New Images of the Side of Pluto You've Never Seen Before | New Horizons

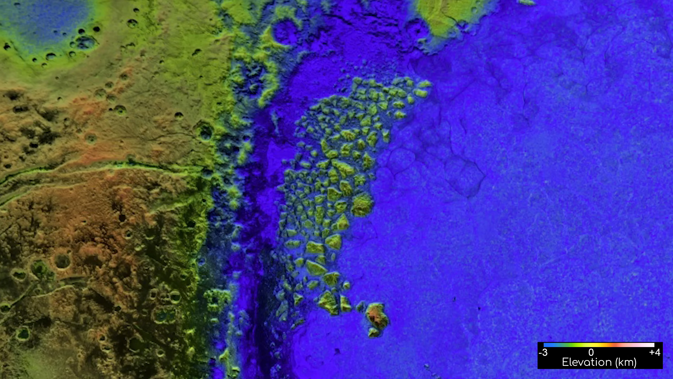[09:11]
as well as the uplift we see in the rising peak elevations moving from west to east.